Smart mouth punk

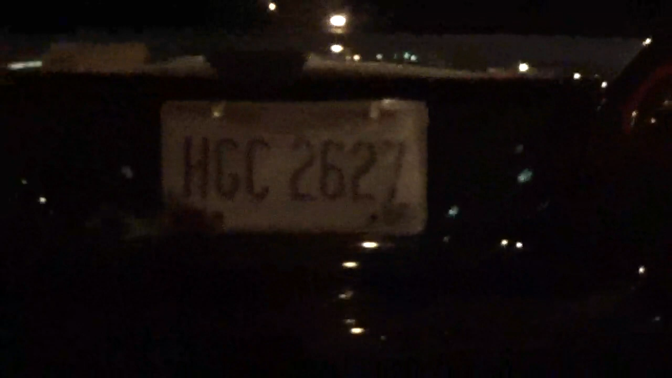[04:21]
They're real good shot of it this time. I can see it. HGC 2627.